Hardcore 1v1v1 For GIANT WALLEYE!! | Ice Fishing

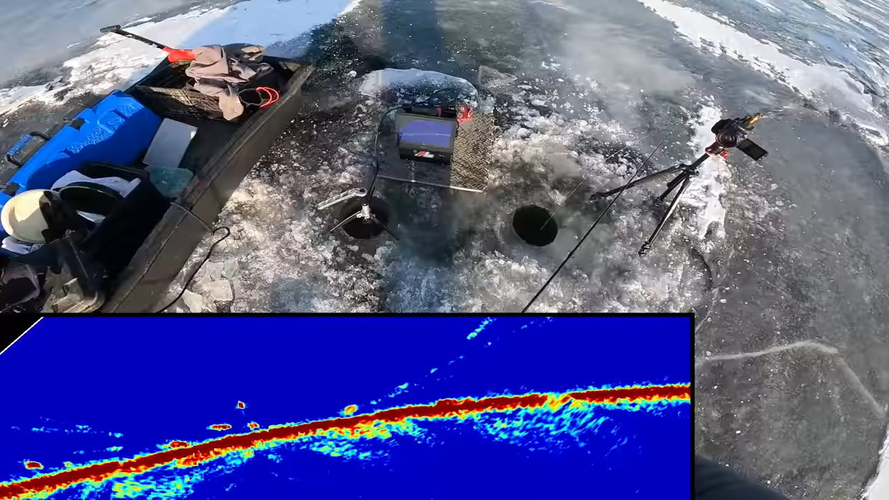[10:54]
Lots of Ciscos around right now. Oh, that one doesn't look like a Cisco though. That looks like a walleye there. Yep, that's a walleye.
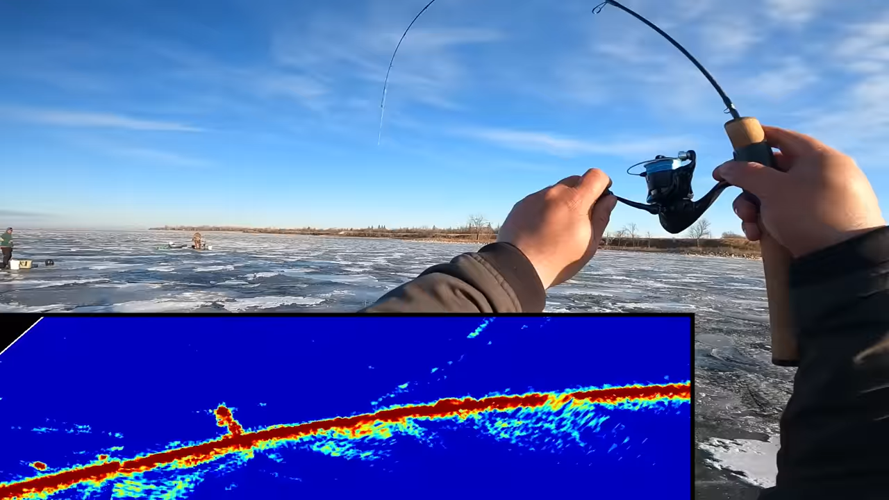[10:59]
It's not small. It's gonna be a, if I get this one in, it'll be an upgrade. Oh yeah, that's a gooder.
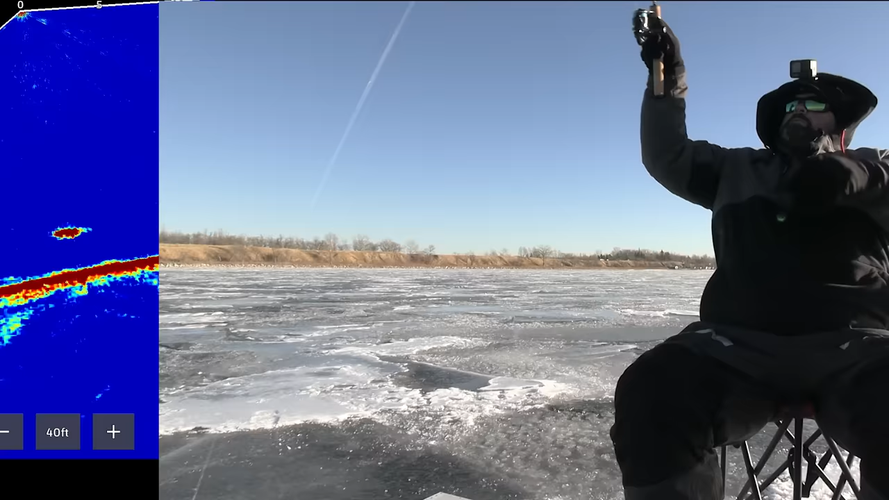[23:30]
This mark was up higher. Might be decent. Not huge, but not small. This one was up high.
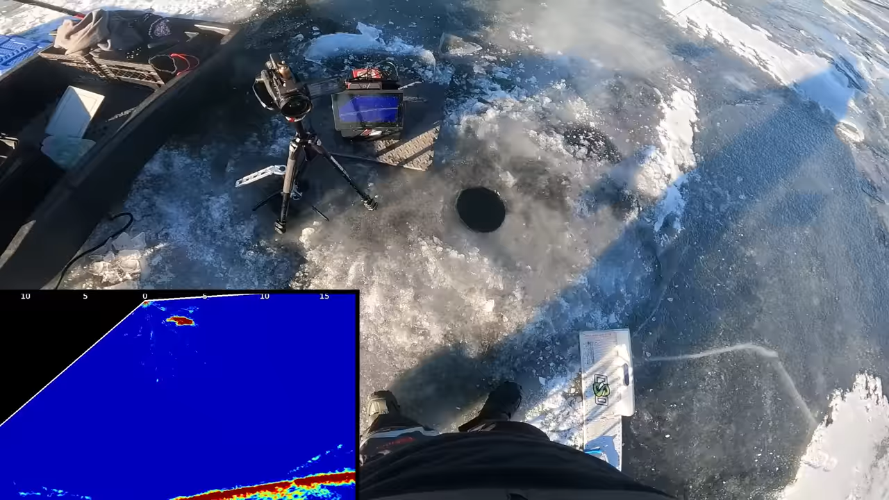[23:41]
Like, probably a good 5-6 feet off the bottom. Oh, that's a big fish. That's a big fish. Yep, come on, baby.